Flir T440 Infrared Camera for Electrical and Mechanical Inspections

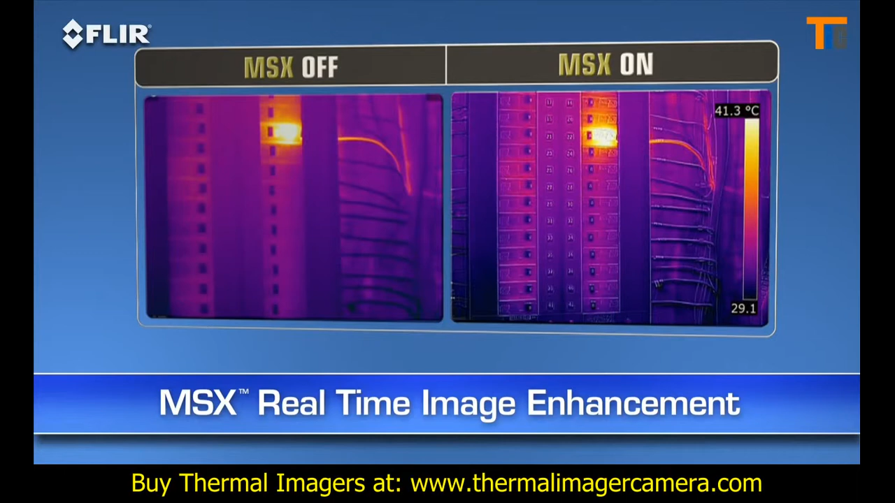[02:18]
On screen: scale top 41.3°C
MSX images are also fully radiometric, so you can import,
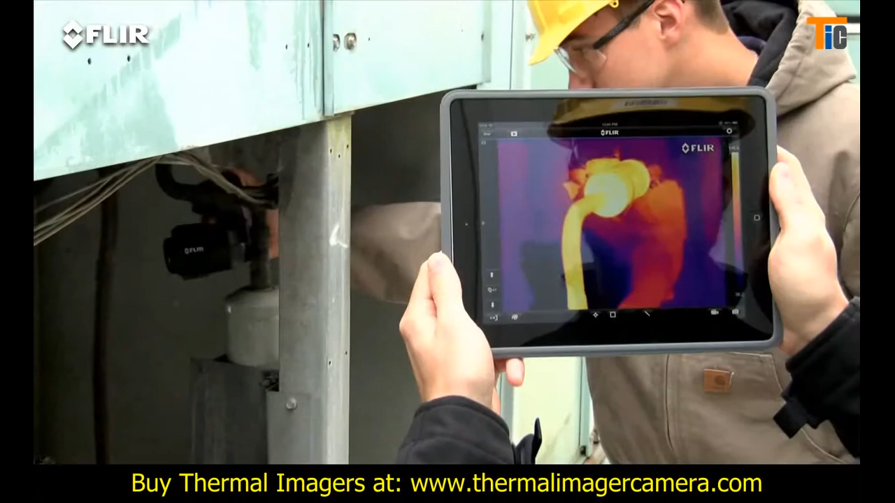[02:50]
You can import and analyze stored JPEGs with the app, too,
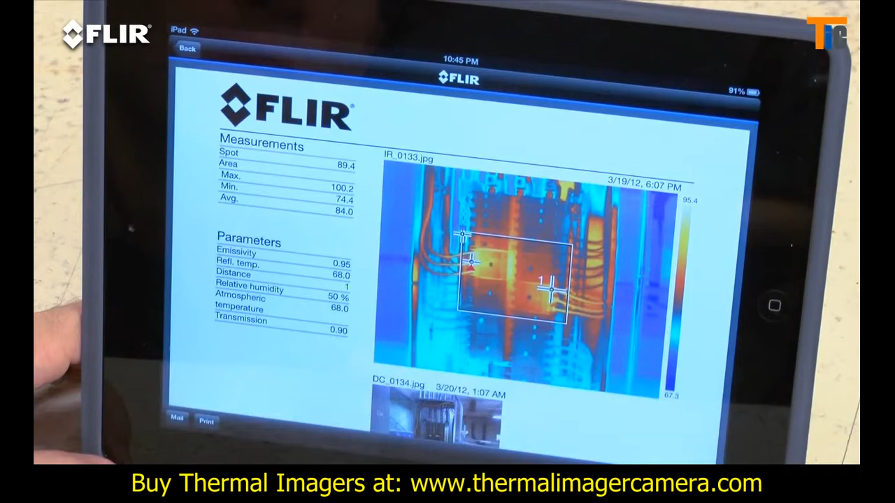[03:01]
T-Series also has Bluetooth that talks to X-Tech meterlink tools.
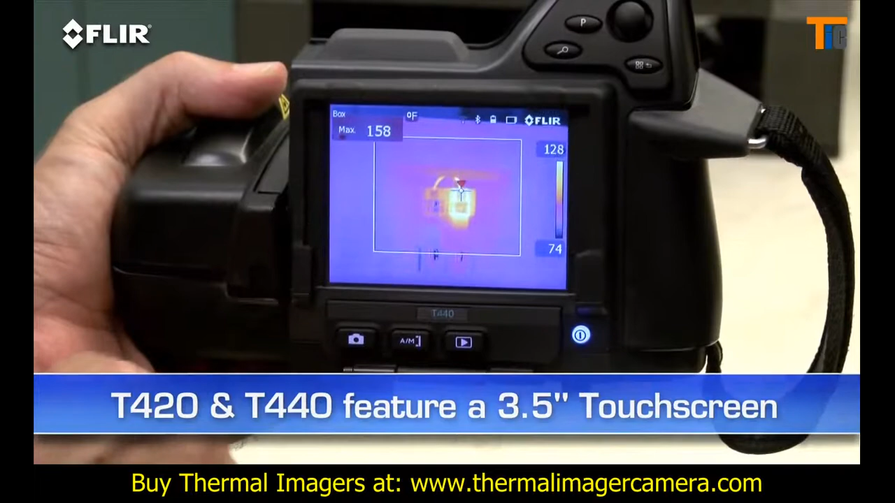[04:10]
T620s and 640s feature an even larger 4.3-inch LCD.
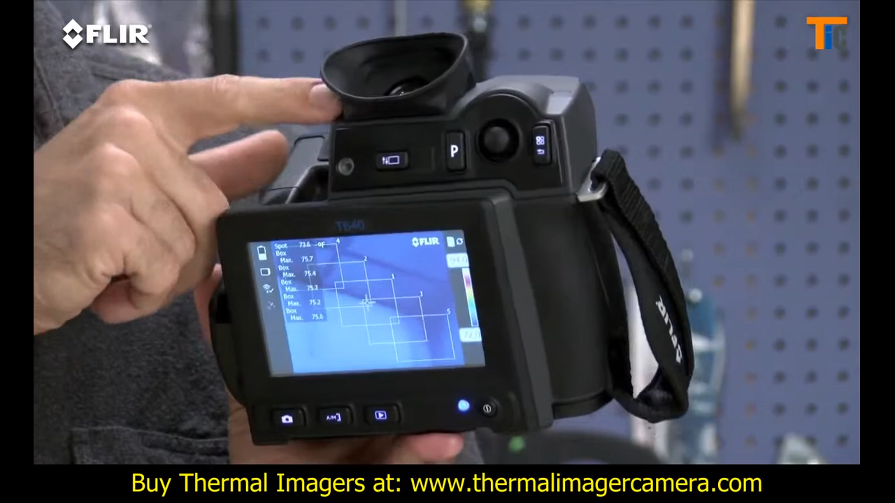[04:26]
so you can see clearly even in extremely bright outdoor conditions.